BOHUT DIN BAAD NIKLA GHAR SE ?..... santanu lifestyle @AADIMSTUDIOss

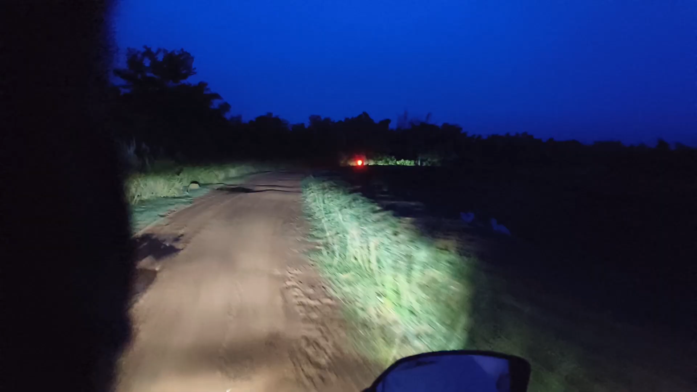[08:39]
रात हो गया फो� प्रावन से पड़सूट कर रहा था देखिए